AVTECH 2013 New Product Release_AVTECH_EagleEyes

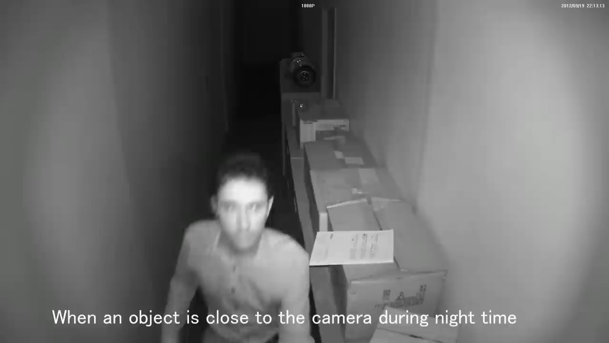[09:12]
satellite is an infrared lighting solution to make images clear when the object is close to the camera during nighttime other cameras will have problems of overexposure then satellite will
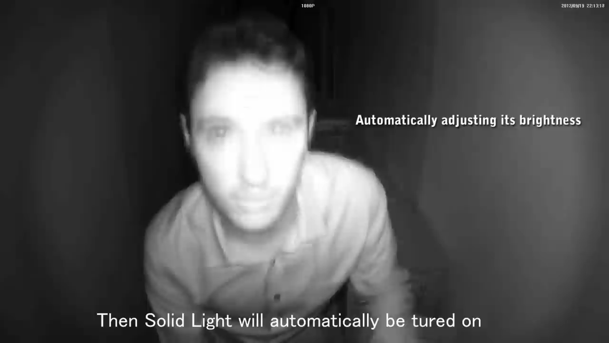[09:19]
automatically be turned on the image will be clear second
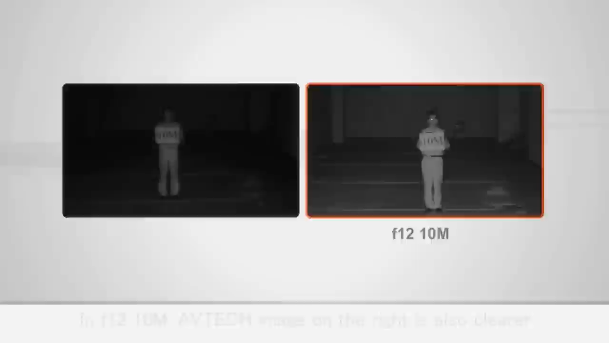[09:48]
in f2.8 10 meters AV take image on the right is also clearer